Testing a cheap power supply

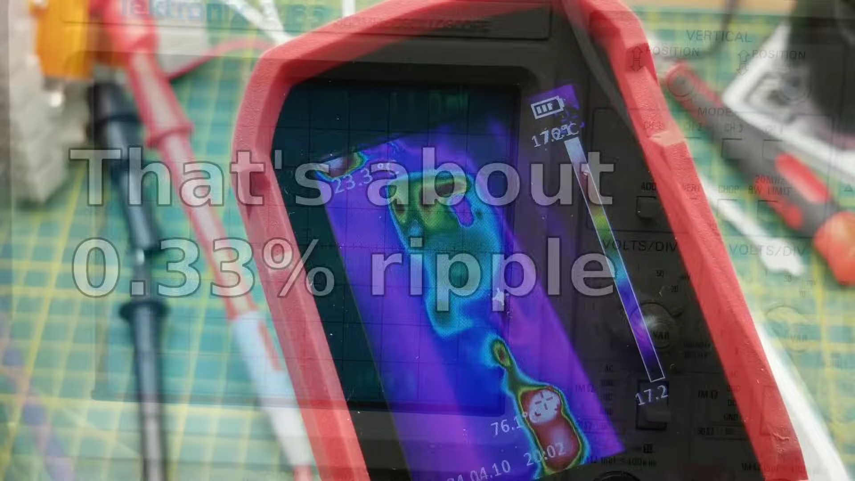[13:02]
it's been running for a little while let's just see what we got for hot spots in here
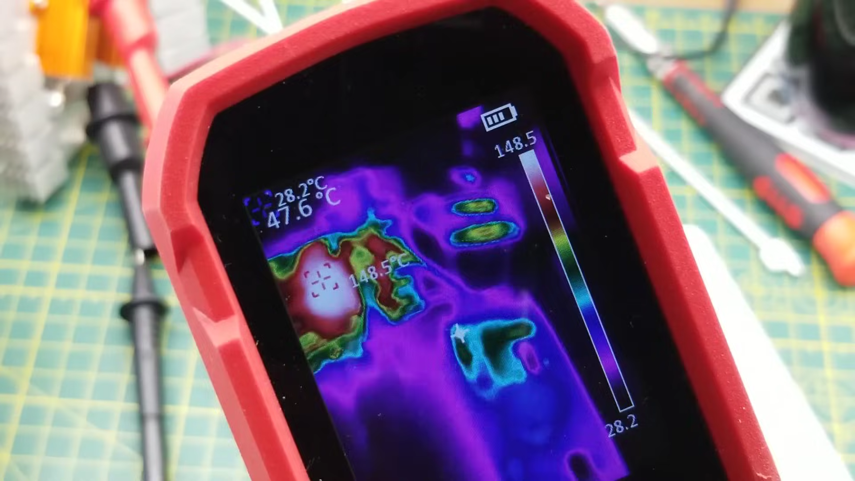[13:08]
now what is that well that's my loads so my load is about
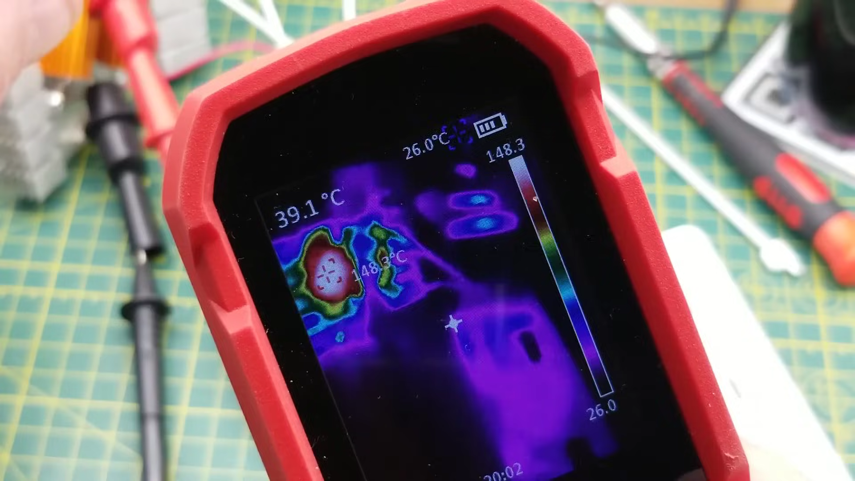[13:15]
On screen: spot 39.1°C
150 degrees celsius wow but on the unit itself